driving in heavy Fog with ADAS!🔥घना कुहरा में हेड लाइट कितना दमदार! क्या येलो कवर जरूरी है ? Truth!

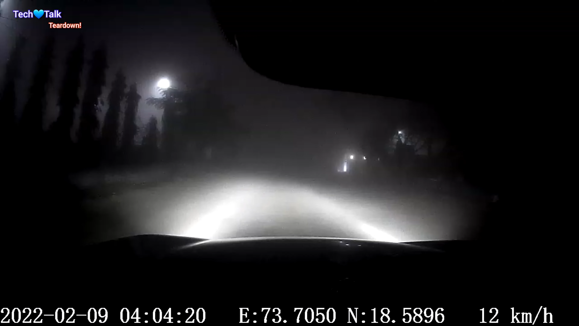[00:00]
हाई देशा रहा हूं स्टेशन रही और आप जैसा देख सकते हैं सुबह के चार बज के चार मिनट और इस तरह का जो फॉग मैं देख रहा हूं अभी कभी पूने में देखा नहीं ठाए तो ऐसे फॉग में आइए अपन टेस्ट
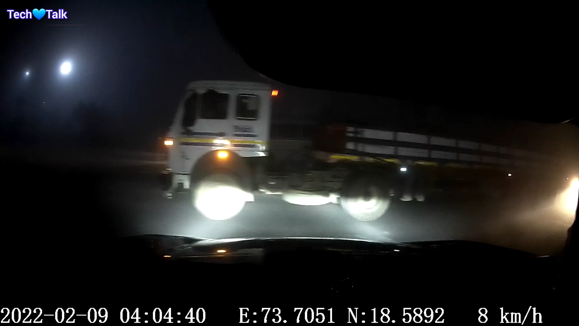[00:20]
करते हैं कि इसका जो हैडलाइट है वो कैसा �
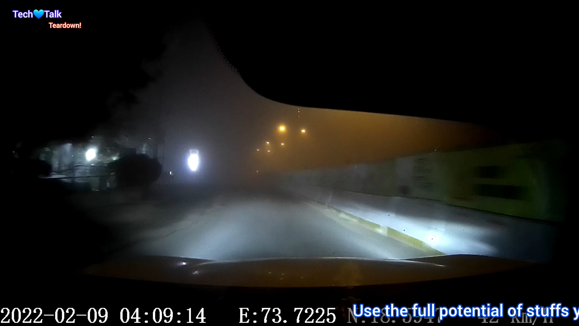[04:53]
फिर गये काम से वह बिल्कुल ही नीचे चले जाएंगे अब मैं थोड़ा सा आगे आ गया हूं और आप देख सकते हैं सिटी की ओर में बढ़ रहा हूं तो सीटी में थोड़ा सा क्या है कि पॉलिशन के बज़ा से इधार
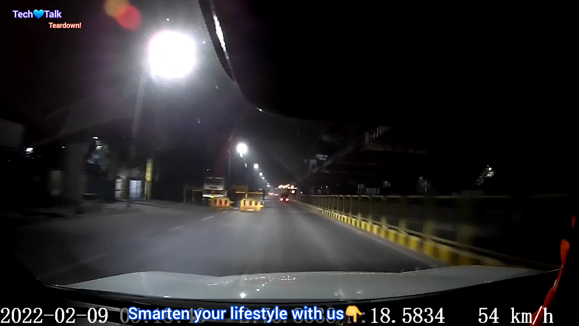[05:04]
इधर के लाइट बिल्कुल साही दिख रहा है तो यहां पे तो अपर डीपर यू नो लो भी में भी काम चल जाता है यहां कुछ दिकत नहीं है
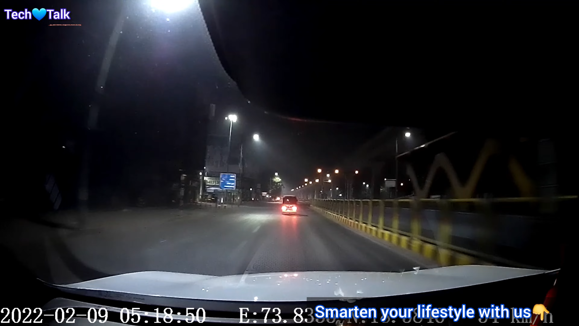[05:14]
राइट साइड में आप यहां पे देख सकते हैं इधर मेटर काम थोड़ा से कंप्लीट भी हो गया इसलिए थोड़ा सा और यह जो आपको येलो और ब्लैक का जो लाइन दिख रहा है यह एक्ट्यली बिया टीए होता है तो
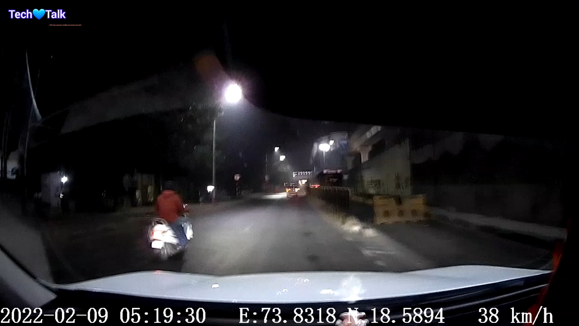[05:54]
अगर लो स्पीड में या तो फिर ऐसे हिल एरिया में चल रहे है जहां पर ढलाओ है तो वहां पर मोस्टली हमें वह चीज डाउन रखना चाहिए जीरो पे सपोज तो उस तरह से आपको थोड़ा सा एड़स्ट करके मैं आपको एक डीटेल वीडियो इसके उपर बना दू�